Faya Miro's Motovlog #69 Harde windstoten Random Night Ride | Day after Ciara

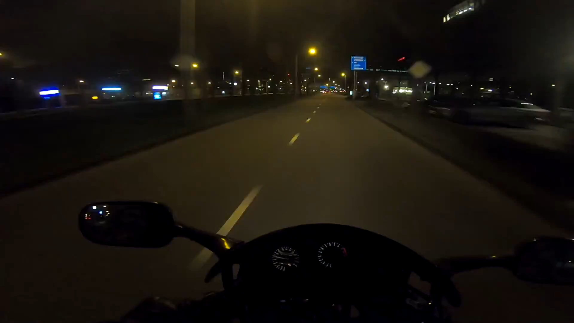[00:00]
Vandaag in Fayamiro's motovlog. Ik ga die pokoe van je in die vlog zetten. Ah, zo, wow. Ik word gewoon echt naar rechts geblazen hier.
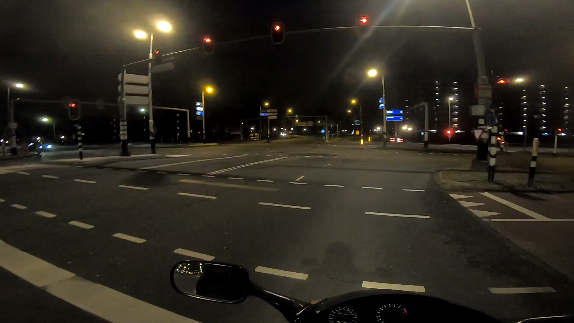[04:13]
Nou, staan we dan te kijken naar een kruispunt. Mooi kruispunt. Oh, extra voetje aan de grond. En de wind was er even niet mee eens dat ik op één been aan het leunen was. Zo, die wind is echt heftig, man. Waar ik de dag van de storm voor gereden heb, toen was het veel minder heftig dan nu, man. Ik ga maar een beetje laag liggen. Ja.
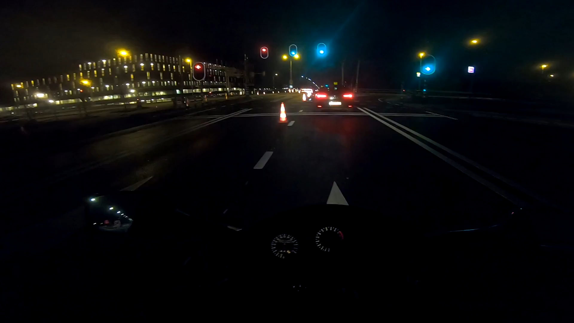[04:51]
Je zag het net, ik werd bijna omvergeblazen met de bike toen ik stil stond op één been. het is basically hier gewoon rechtdoor en dan ben ik er zo goed als.
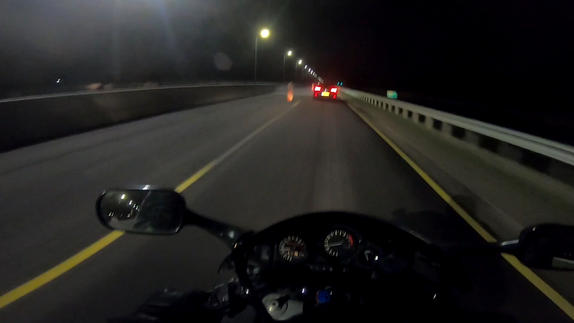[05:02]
Ja, toch een beetje verrast door het weer. Het is gelukkig droog, het regent niet. Dat scheelt. Ik heb niet heel veel geduld om achter deze auto te blijven zitten.
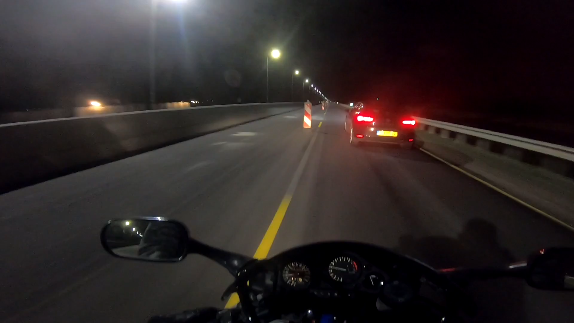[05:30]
Hij is verdwenen, man. Waar is hij nog heen ineens? Wow. Geen idee. Ik weet niet wat er gebeurd is. Hij was ineens weg. Weer even opletten geblazen. Volgens mij heb je bij dit kruispunt een flitspaal. Ik heb eigenlijk geen budget meer over voor boetes. Waar is die paal dan?